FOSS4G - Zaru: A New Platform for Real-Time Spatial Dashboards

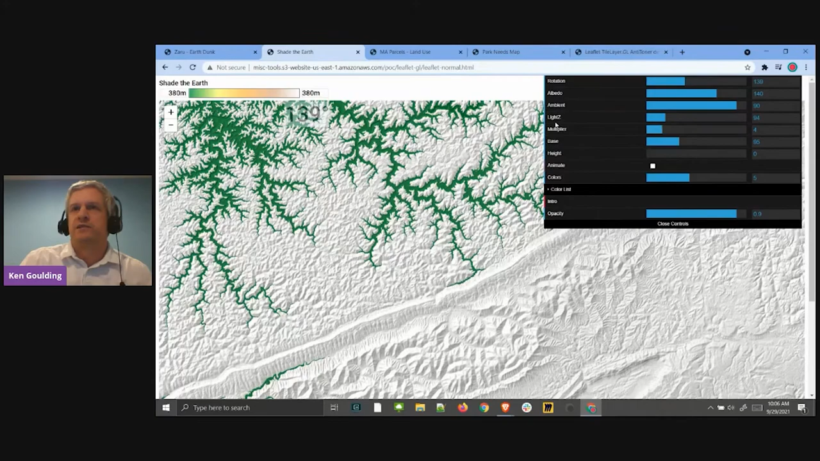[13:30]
And so, for example, here, I'm just adding a color ramp into kind of varying that color ramp, like little animation feature, for example.